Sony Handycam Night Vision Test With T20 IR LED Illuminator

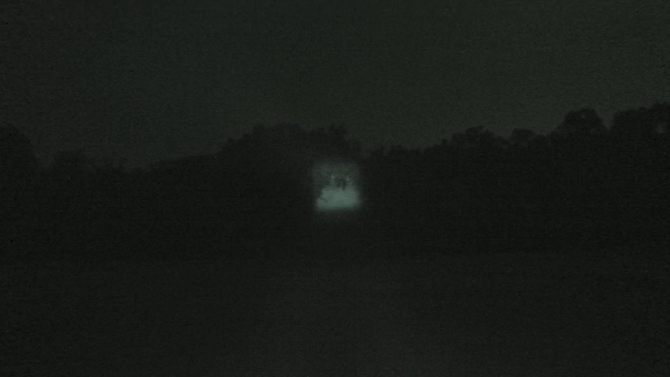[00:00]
Alright, test number five. I believe I am illuminating the cedar trees.
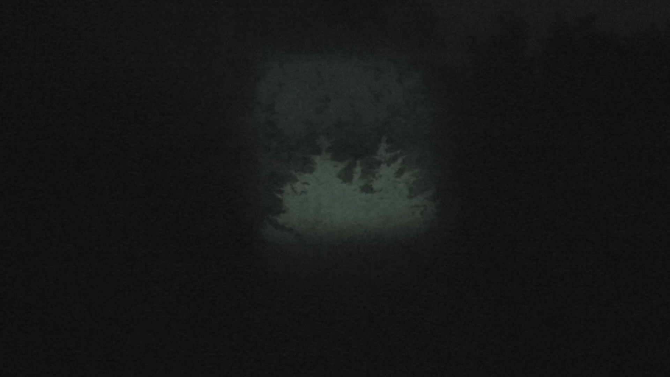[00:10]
They're about a hundred yards out. Yeah, that looks like the top of them. Let me adjust the camera a little lower.
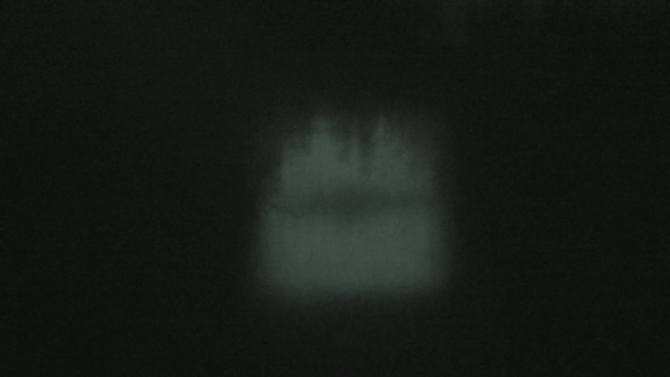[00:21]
There you go, there's the base of the trees.
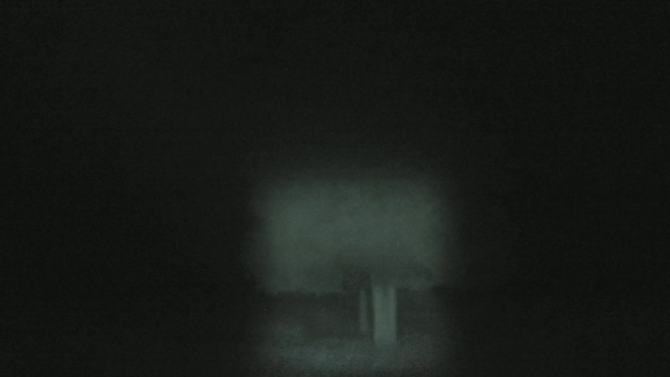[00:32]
Tighten that up a bit. So I'm going to zoom in. What kind of detail can I get there? Can I give it a focus?
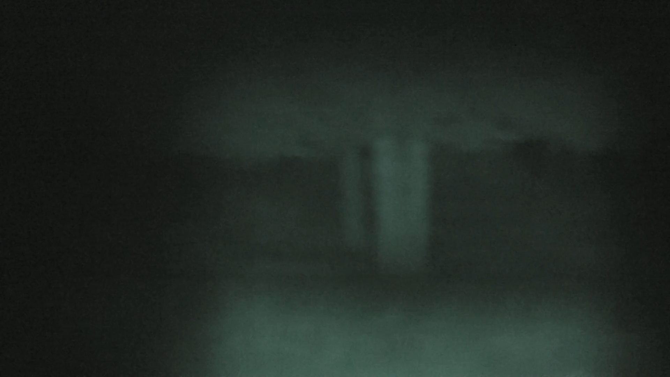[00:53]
You can see the second tree. The second cedar in the distance.
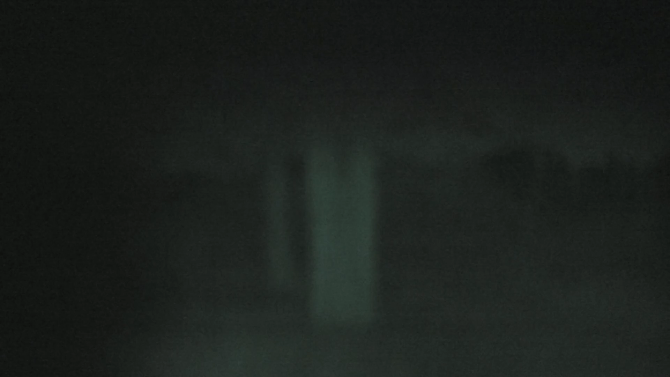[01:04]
How good is that focus? That's pretty good. Oh yeah. I can see details in the trunk. Let's just use an autofocus. Let me try turning on the... I don't have manual focus capability right now.
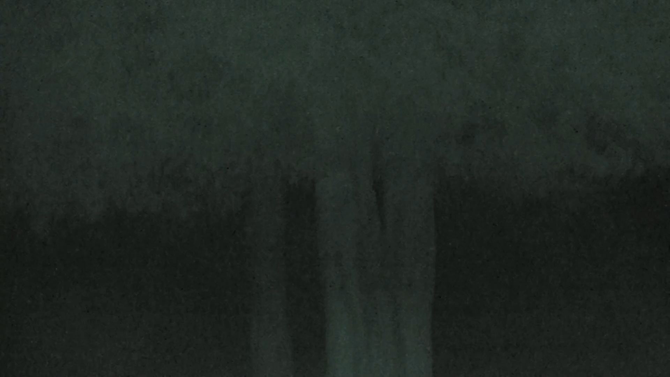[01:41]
Let me zoom in a little more. I'm at about 75% zoom. Now this is very good.
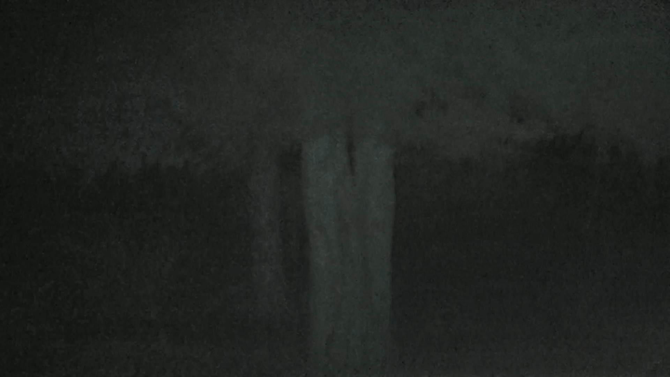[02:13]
Okay. This will be better when I have the... the illuminator. connected to the camera. Okay. And so there's the tree line. And that's about 130 to 140 yards distant. And I appear to be illuminating that pretty well.